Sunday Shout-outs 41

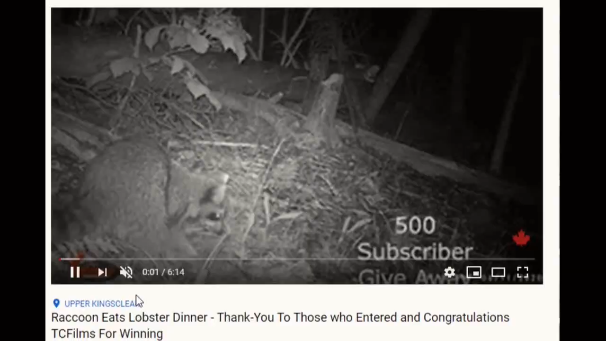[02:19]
He also shows us nature's wild side with his trail cams. If you love candid camera footage like that,
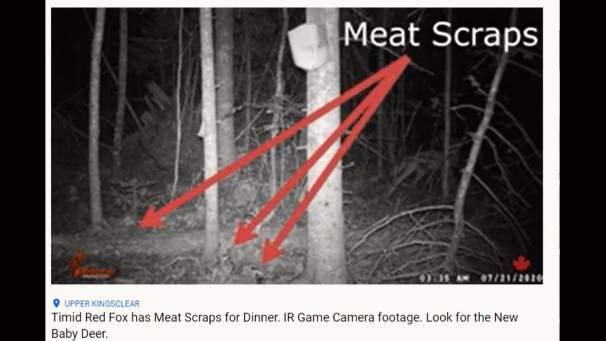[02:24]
you're in for a treat with the uploads from Ken's DJI Mavic Mini Drone.